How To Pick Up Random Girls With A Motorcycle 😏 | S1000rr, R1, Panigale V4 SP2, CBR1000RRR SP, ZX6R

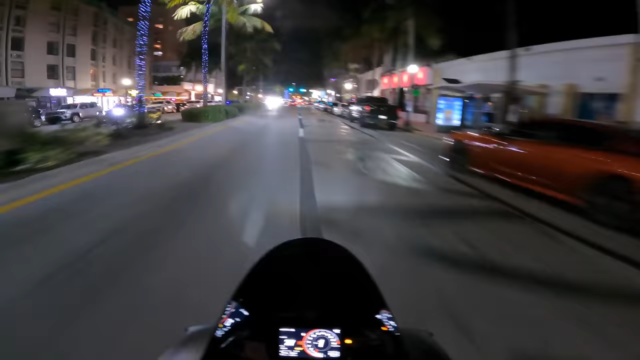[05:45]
Collins Ave. If you've never been to Miami, you definitely gotta come down here.
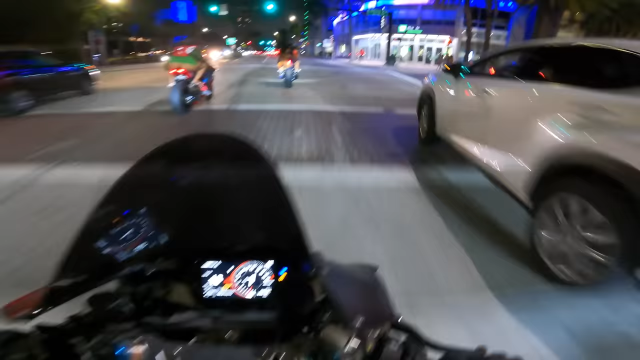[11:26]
Like I said, I have the H2 down here with me, but I don't think you can even put a seat on the H2. So riding with a passenger is fun if the passenger knows like how to ride with you. But a lot of them don't realize how much they control the bike. This strap is dangling. See, reason number 1000 why I haven't put straps on my bike. That is sketchy, man.